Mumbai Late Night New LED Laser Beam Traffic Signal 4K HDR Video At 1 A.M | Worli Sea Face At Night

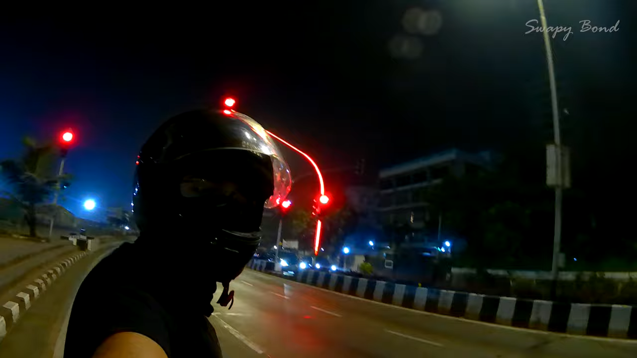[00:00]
आई एम वेरी एक्साइटेड टू सी सच न्यू स्टफ हैपनिंग इन मुंबई. एकदम सिंपल चीज़ है लेकिन इट इज सो सो यूनिक. क्या मस्त लग रहा है यार ये,
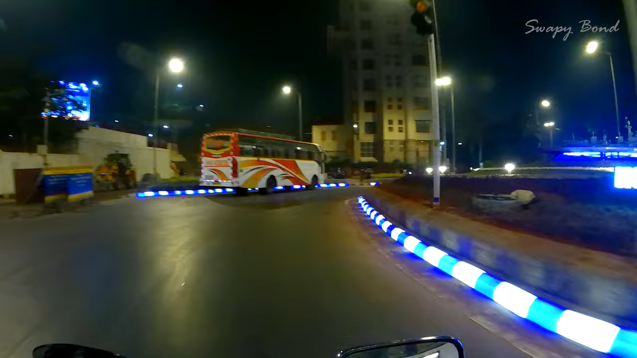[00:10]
मैंने कभी सोचा ही नहीं कि ऐसे ऐसे भी कुछ कर सकते हैं. क्रेजी गुड, दे हैव इंस्टॉल्ड समथिंग न्यू ओवर हियर. ऐसा वर्ली सी फेस देखने को क्या मज़ा आता है रात को.
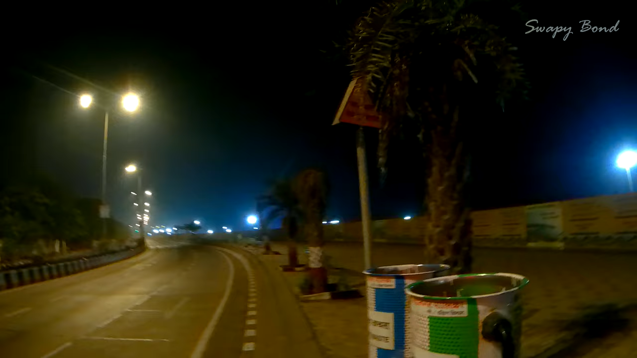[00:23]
कोई नहीं. What's up guys, welcome to a new video on the channel.
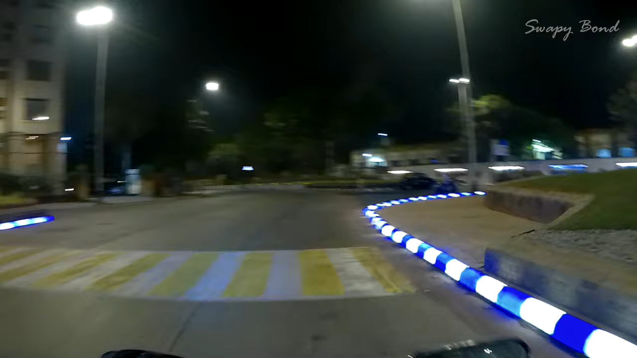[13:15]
अगर ये पूरा इन्होंने हर जगह कर दिया, पूरा मरीन ड्राइव पे और यू नो वर्ली सी फेस पे,
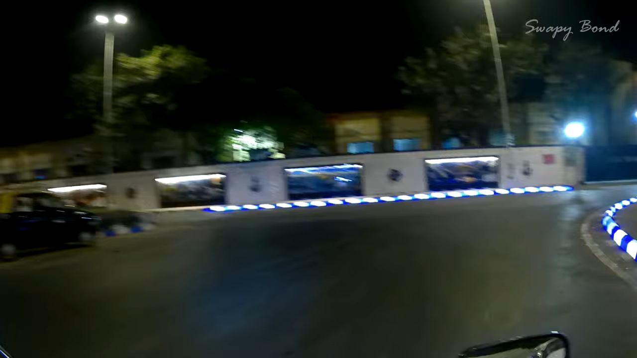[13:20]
वाओ इट लुक्स सो क्रेजी गुड, इट्स लुकिंग सो अमेजिंग।
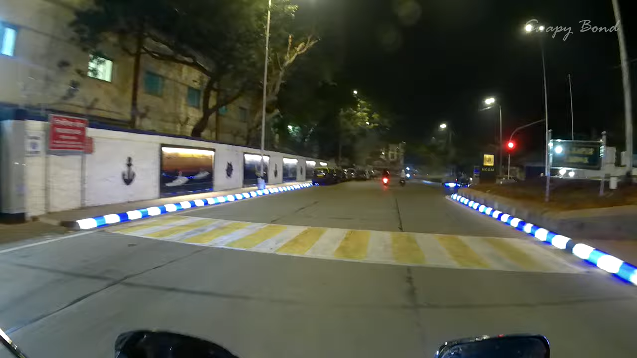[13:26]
I'm really enjoying this little addition they have done over here.
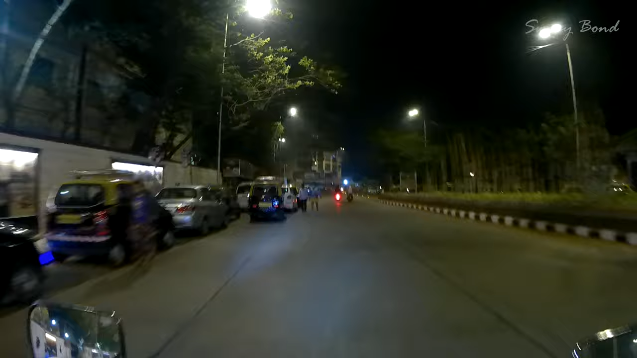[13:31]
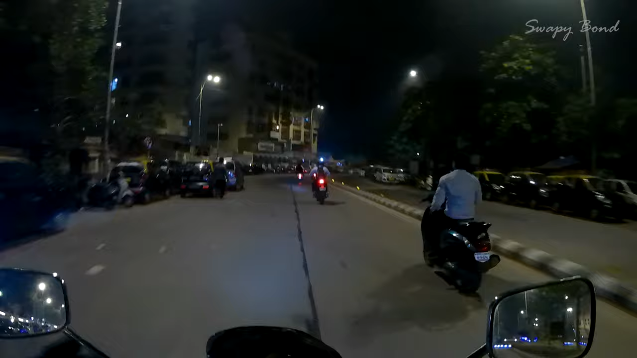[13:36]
So, ऐसा था, you know, रात का नज़ारा, guys. I hope you are enjoying it.
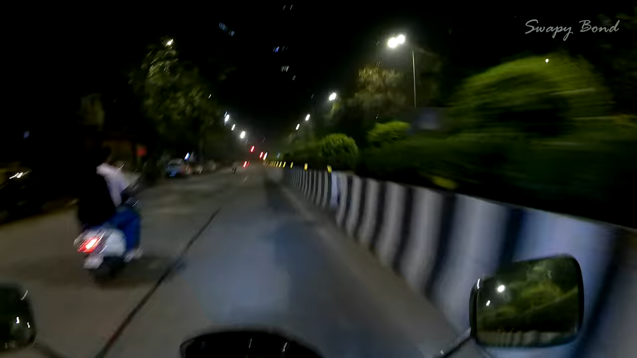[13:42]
So, unfortunately, we have a signal.
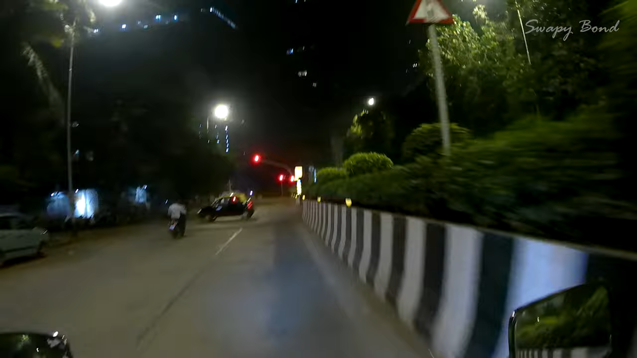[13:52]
से भी नो एंट्री है, अदरवाइज आई वुड हैव गॉन फ्रॉम हियर।
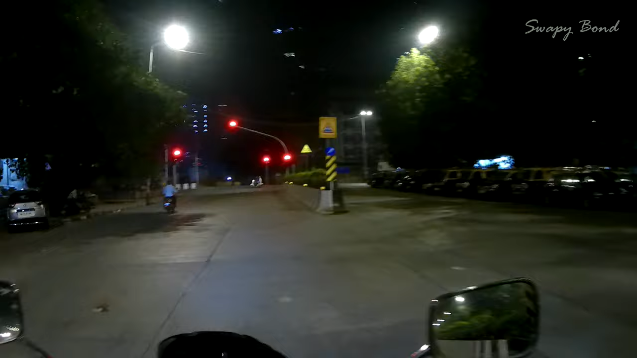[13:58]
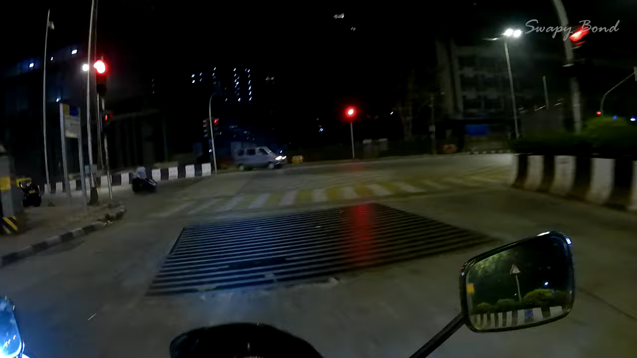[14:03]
सो हियर वी आर, ओप्स, आई एम एट द रॉन्ग प्लेस। दिस इज अ ह्यूज मेटल शीट, इसके नीचे क्या होगा भगवान जाने,
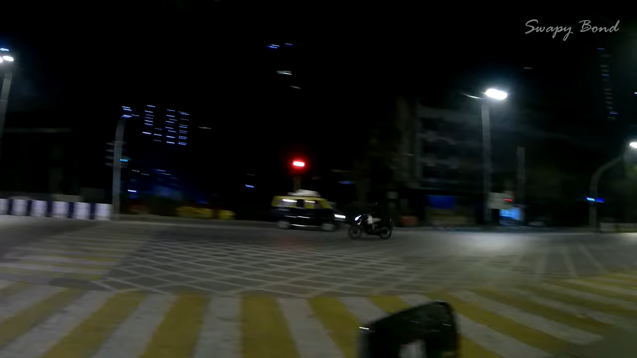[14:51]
एनीवेज, रात को तो यू नो पीपल जस्ट डोंट केयर, कैसे भी चलाते हैं। मैं एक्चुअली कंफ्यूज हूँ, बिकॉज एट नाइट आर द रूल्स एप्लीकेबल? क्योंकि ये देखो, मतलब कोई भी जाता है, कैसे भी जाता है, मतलब इट इज समझ नहीं आता कि मतलब कितने बजे के बाद हम रूल्स फॉलो नहीं किए तो चलेगा।